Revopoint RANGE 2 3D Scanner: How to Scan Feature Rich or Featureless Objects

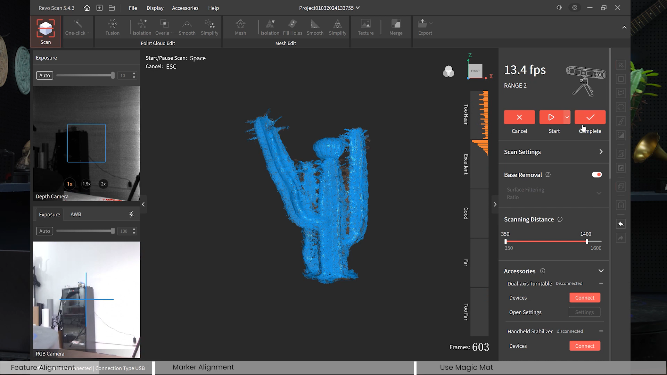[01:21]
okay let's see how that turns out complete edit it
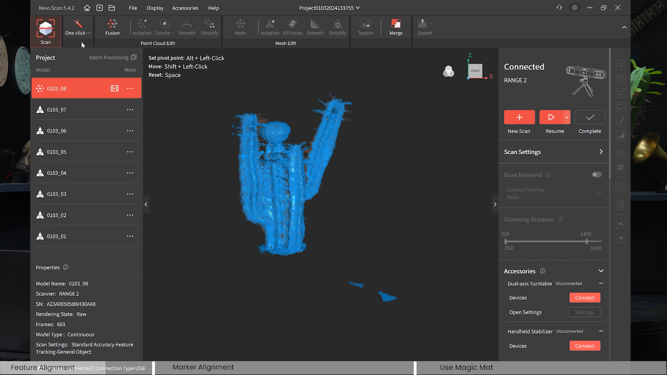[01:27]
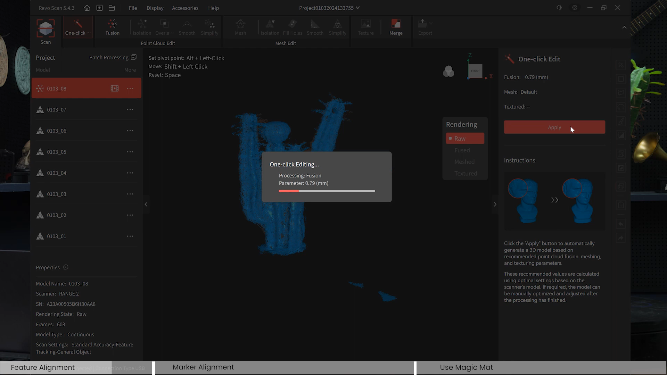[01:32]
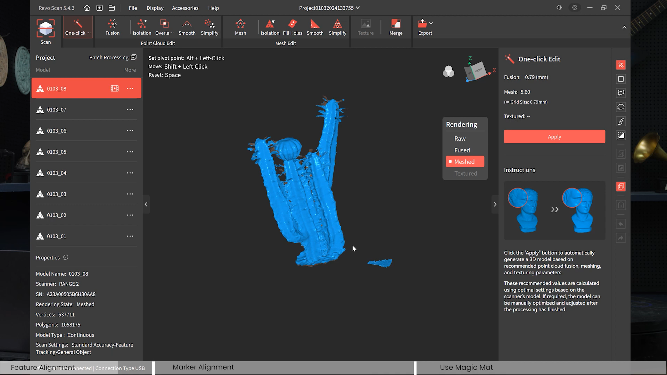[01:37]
so yeah as it turned out turned out pretty good honestly the detail is nice there's
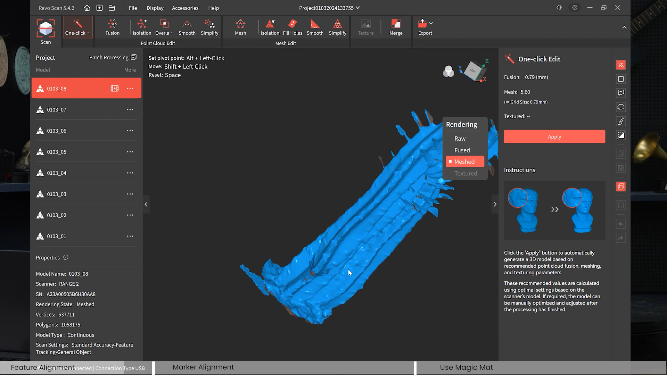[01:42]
a few holes in the cactus nothing though that fill holes wouldn't
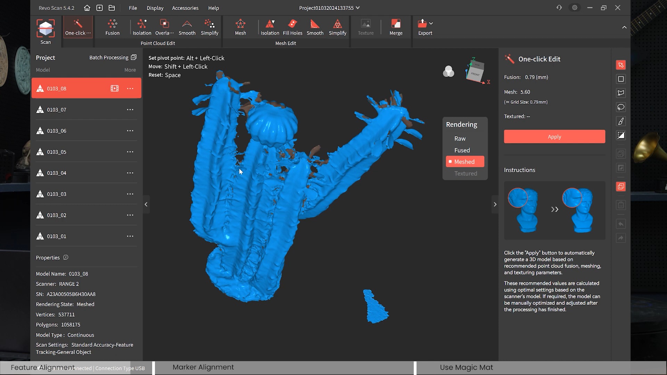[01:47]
fix on the mesh setting but I just didn't do that this time so again simple
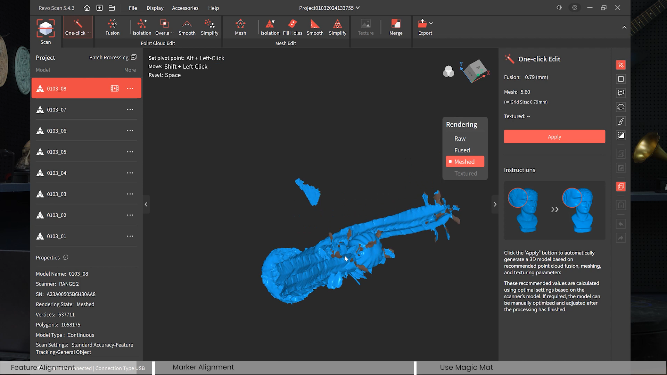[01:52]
fix just make sure when you're scanning a very feature rich object to
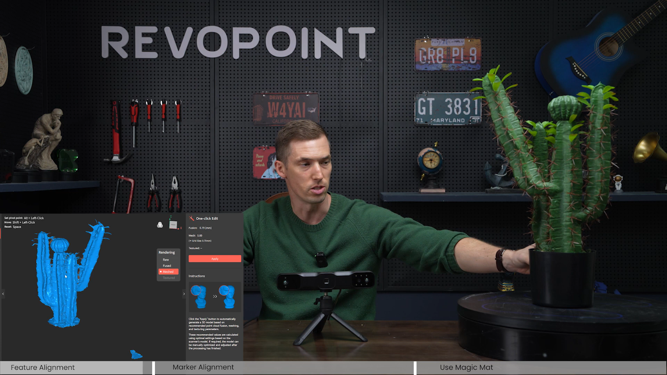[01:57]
use the proper feature tracking if you try to do a
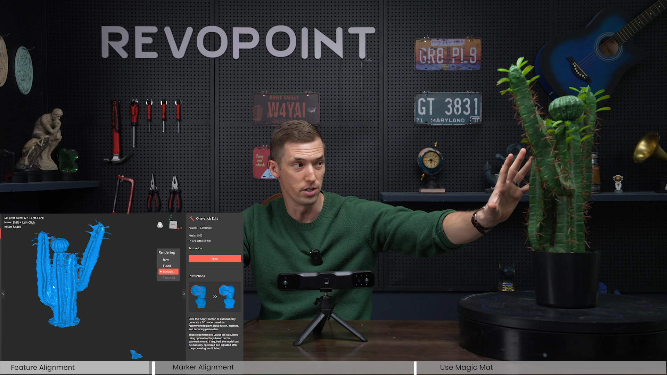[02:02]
feature rich object using marker mode it's not gonna work okay so again the next thing we want to bring out just like what we just tried doing is scanning a feature rich object like this
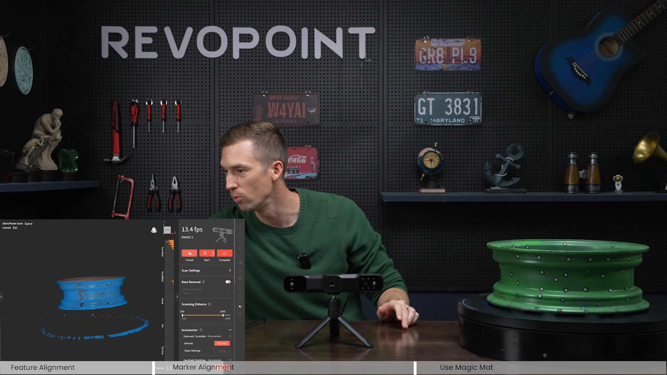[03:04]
it and see what happens I'm gonna click marker tracking
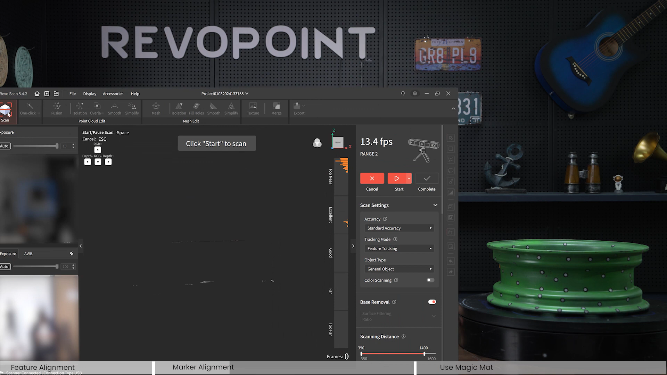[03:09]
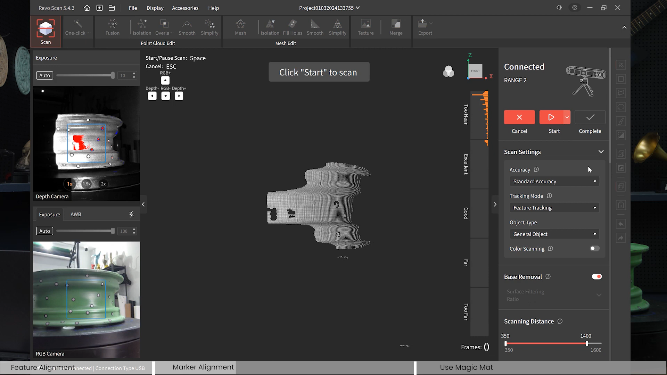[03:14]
and see how it turns out
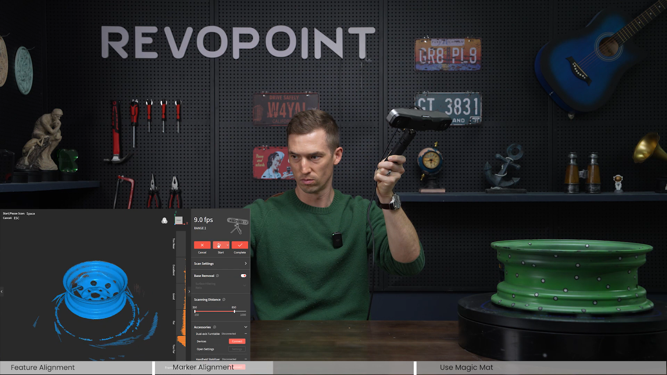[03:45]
and let's pause that and flip it over so we
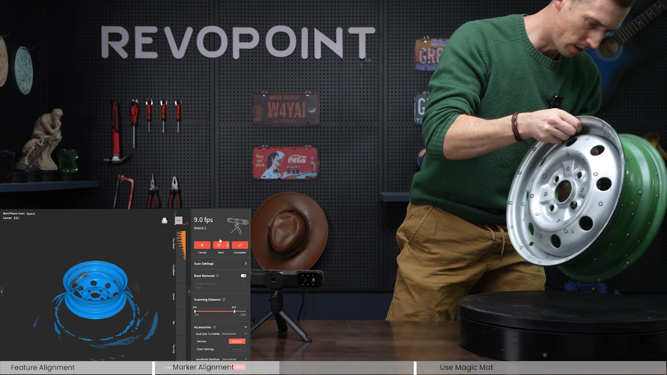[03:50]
can capture the other side of the rim and just make sure when you start because this bottom part has not
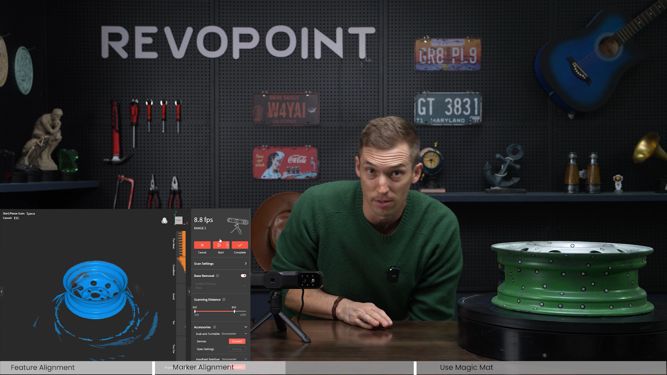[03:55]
been scanned yet start from an area that you've already processed some point clouds to the side
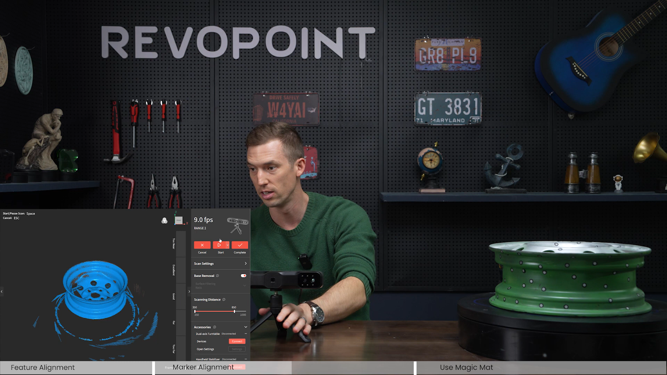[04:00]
and should shouldn't have a problem at all tracking it yeah picked it up right away